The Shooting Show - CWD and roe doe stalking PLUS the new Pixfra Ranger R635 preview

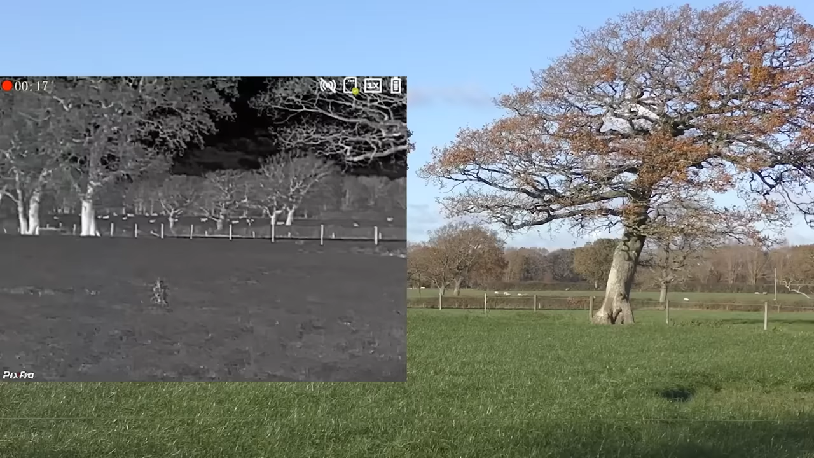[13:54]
So do bear that in mind. So as you can see, I'm currently filming some sheep out in the field behind there.
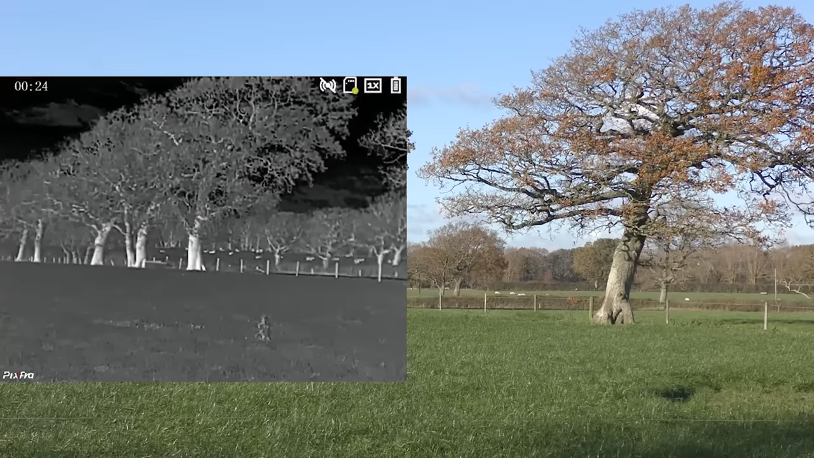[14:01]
They're probably about 400 to 450 yards, the sheep that is out there. These trees in front here, this one's probably about 100 yards, that one's probably about 150, and there's a trough just next to that. That's probably about 160, 170.
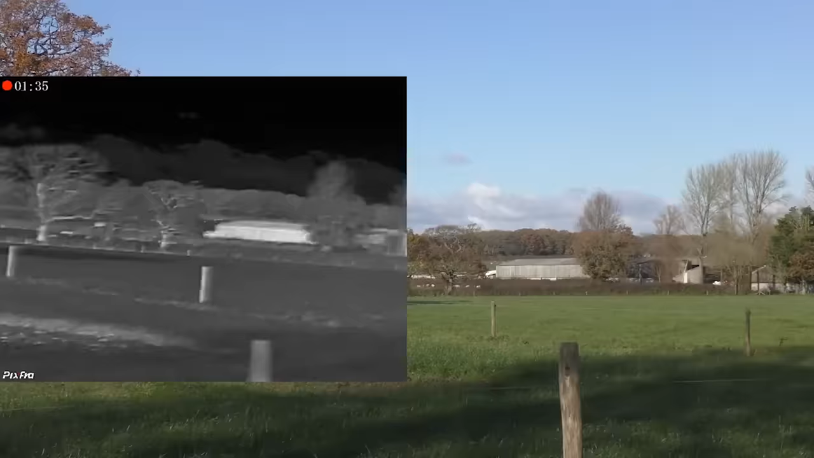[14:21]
And we've also got the farm buildings here and there. I would think they will probably be about 500 yards. So that kind of gives you an idea of the sort of clarity that you get from the unit.
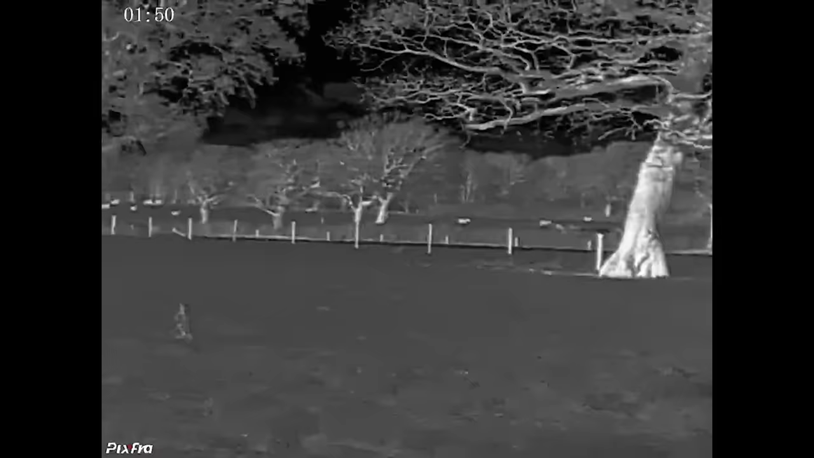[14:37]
Right, let's have a little run through of the specs of this unit. So as you can see, it's just a very basic kind of design.
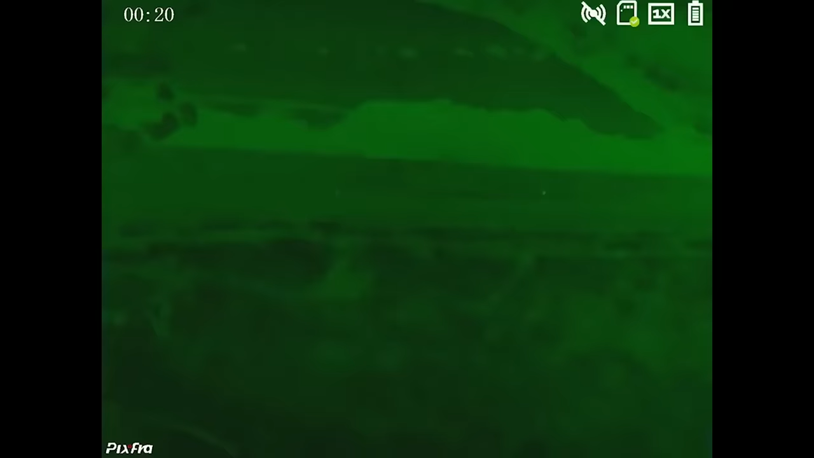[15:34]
It also does the colour palettes, so you've got six different colour palettes,
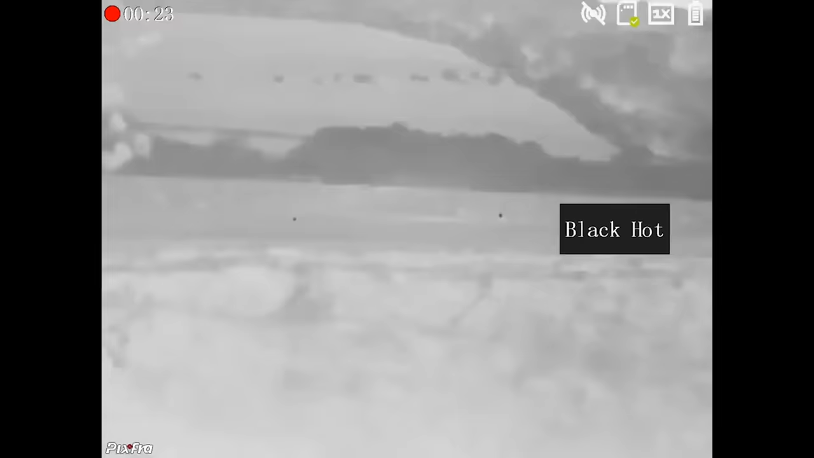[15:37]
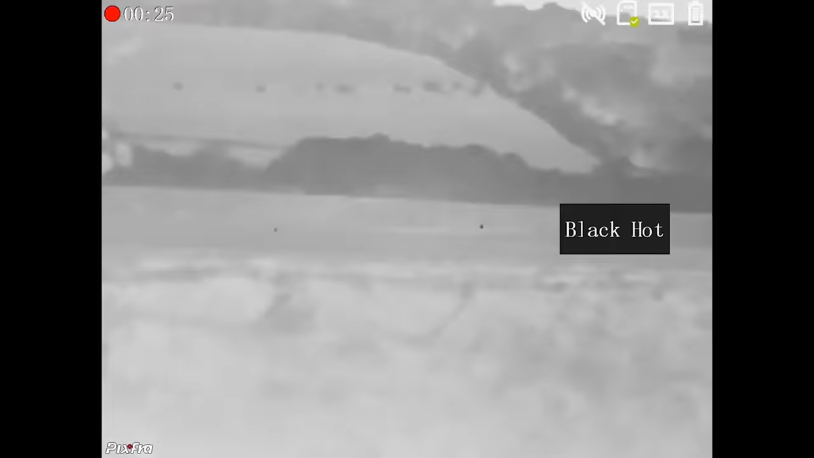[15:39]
so you can swap through those different colours to whatever might suit your
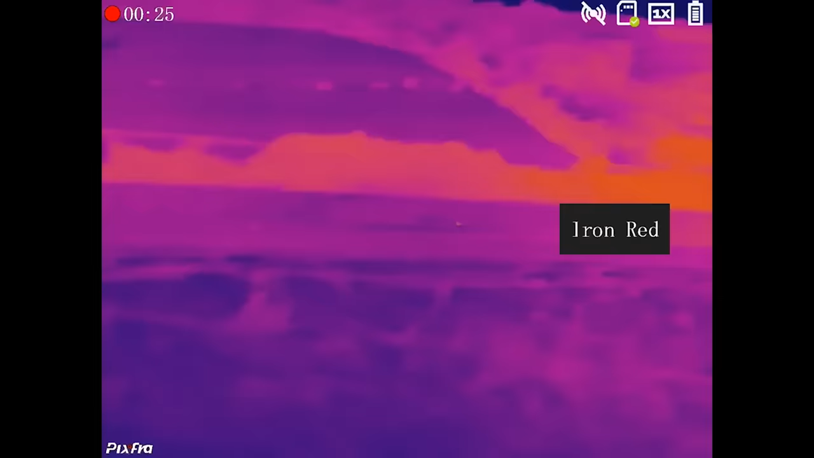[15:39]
situation. I quite like the green actually on this.
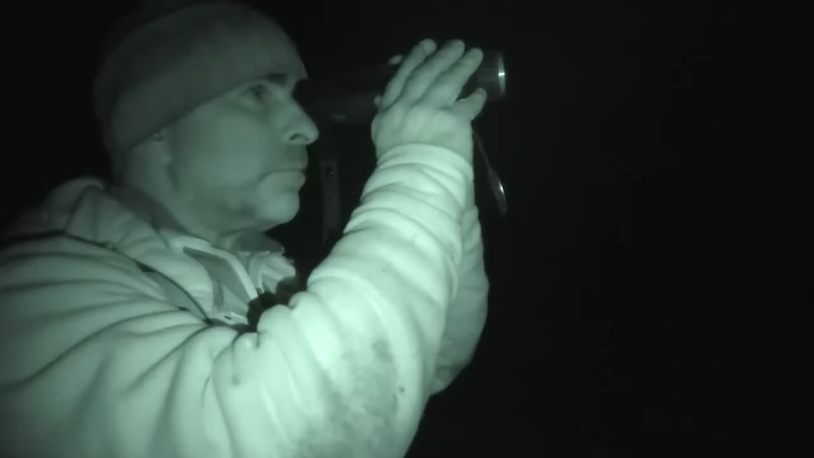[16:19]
This gives you a detection range on man-sized objects out to 1800 metres and runs on a rechargeable inbuilt battery, which gives you around about 6.5 hours use, depending on the temperature.
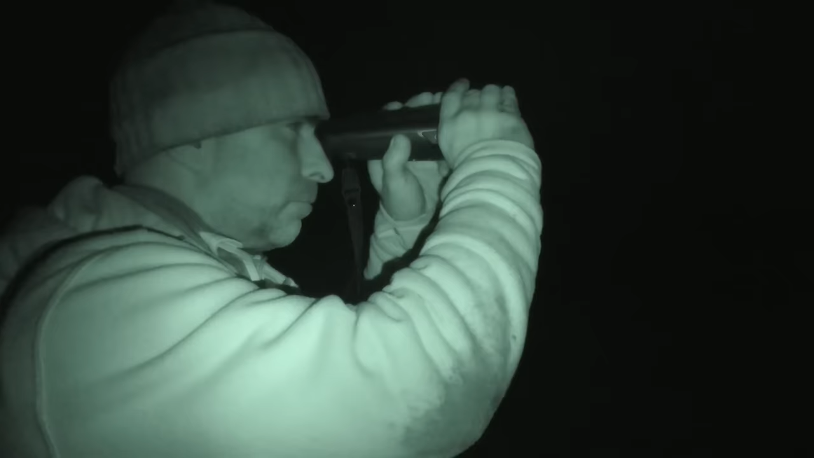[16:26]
There's a little wheel on the side here so you can adjust the focus for your eye to the screen. And the other thing, which I've never seen on a thermal spot before, is there's a little laser pointer built into this as well.